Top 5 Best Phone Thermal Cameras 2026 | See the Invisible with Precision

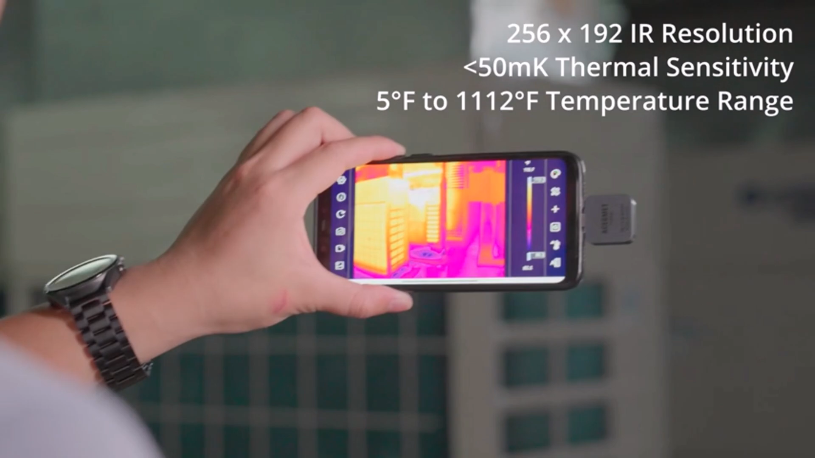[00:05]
In this video, we're reviewing the top 5 best phone thermal cameras that offer high resolution imaging,
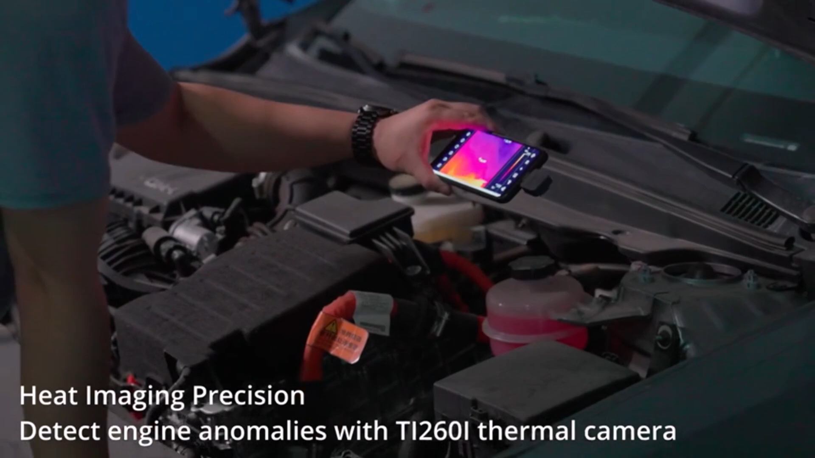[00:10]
precise temperature detection, and seamless smartphone connectivity.
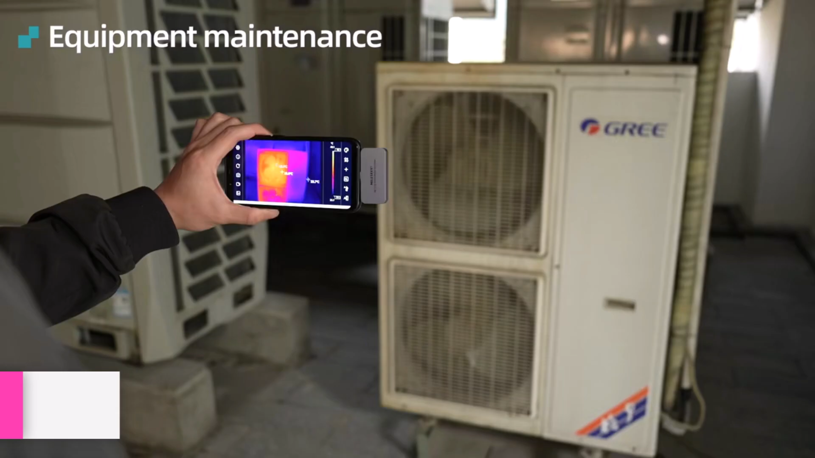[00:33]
portable infrared thermal imager designed for smartphone integration,
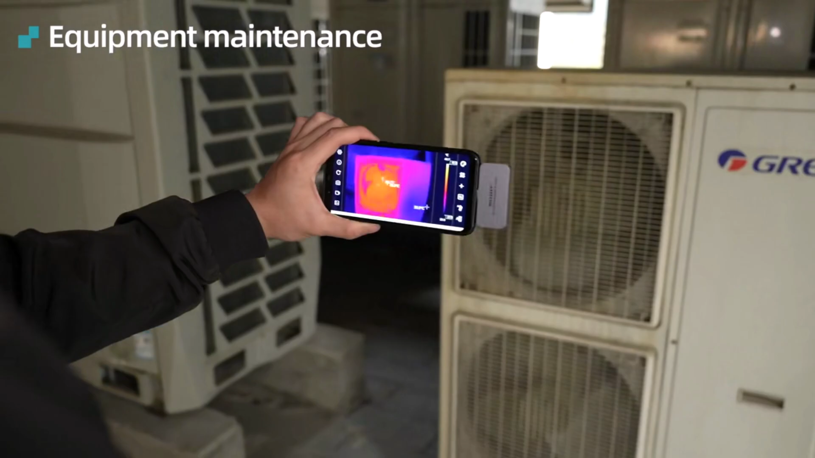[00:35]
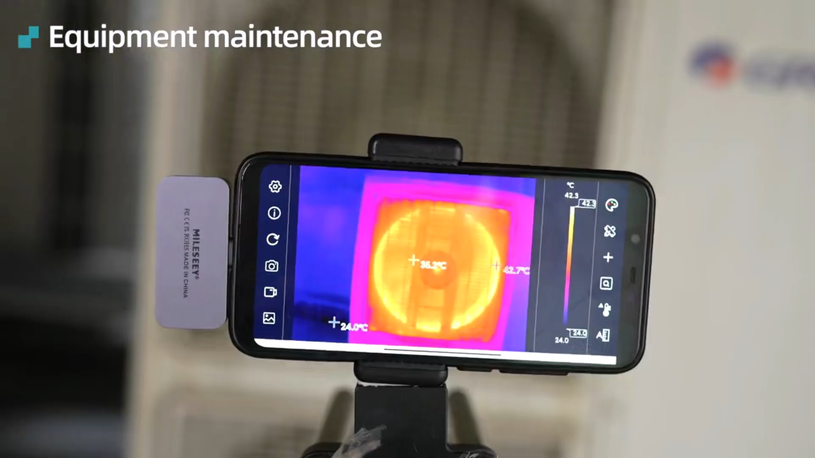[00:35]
On screen: max 42.7°C, min 24.0°C, scale bottom 24.0°C
making it a great tool for professionals and DIY enthusiasts.
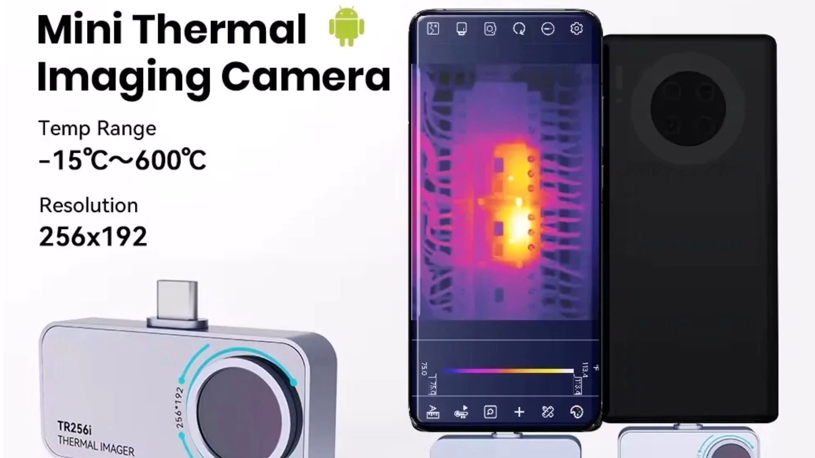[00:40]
With a high-resolution 256x192 sensor and a smooth 25Hz frame rate,
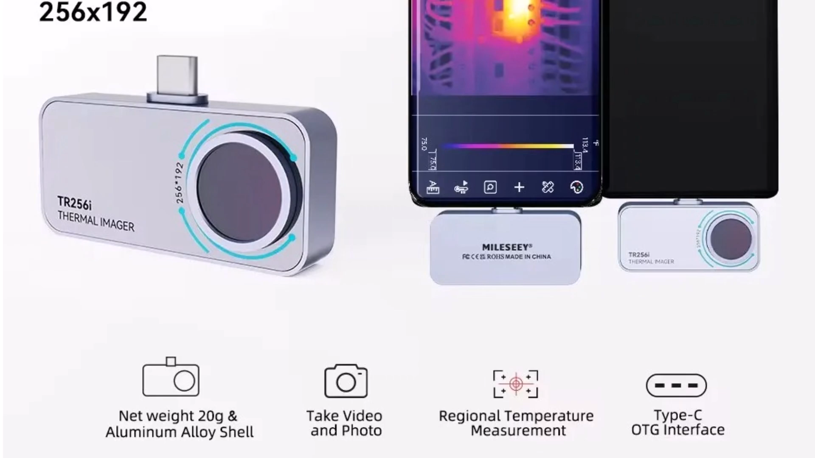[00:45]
it provides clear and accurate thermal imaging for a variety of applications,
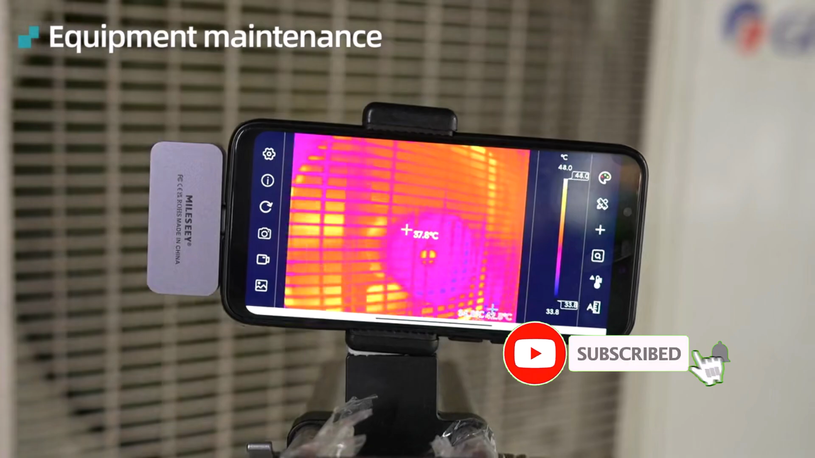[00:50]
On screen: scale top 48.0°C, scale bottom 33.8°C
including circuit board repairs, home inspections, and industrial diagnostics.
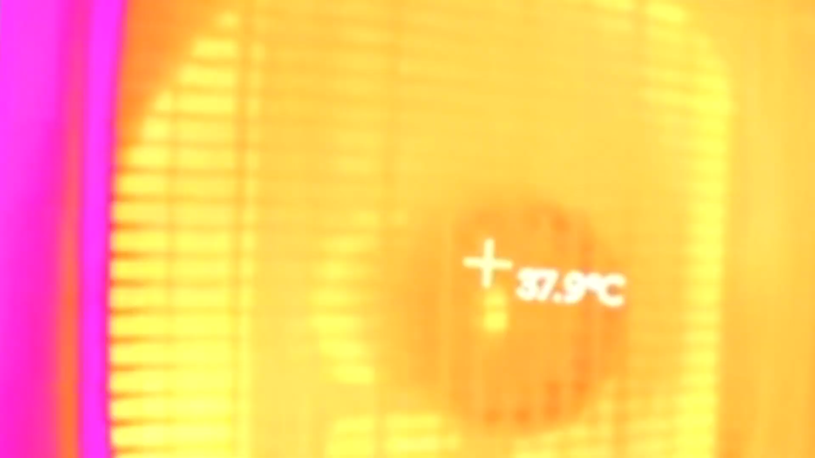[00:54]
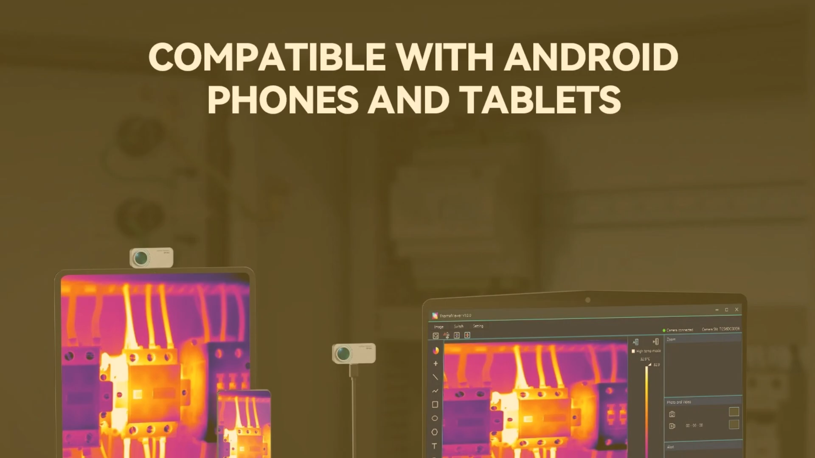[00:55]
This compact and lightweight device easily connects to your Android smartphone,
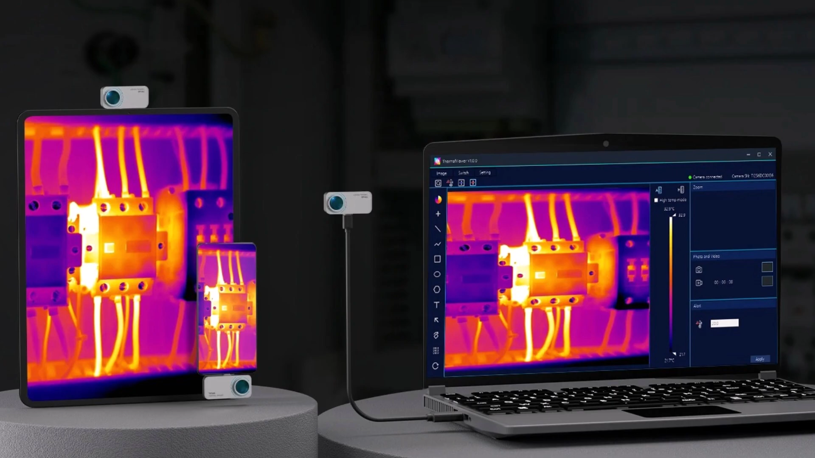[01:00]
turning it into a fully functional thermal imaging system.
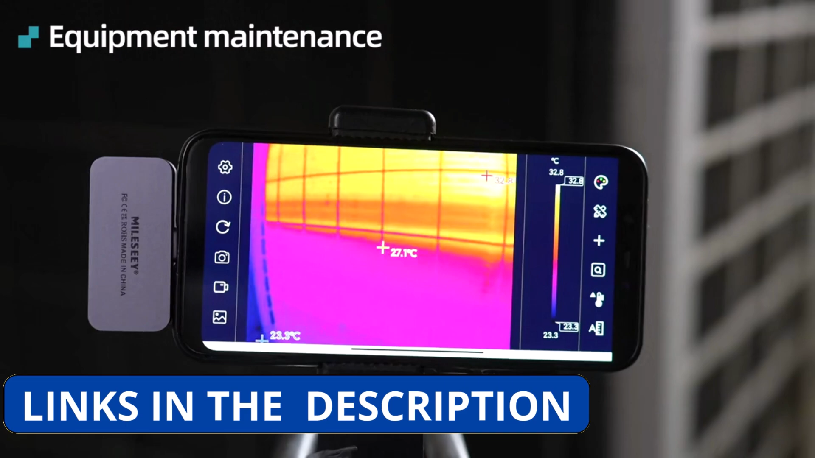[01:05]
On screen: scale top 32.8°C, scale bottom 23.3°C
It offers real-time heat detection, helping you identify hotspots,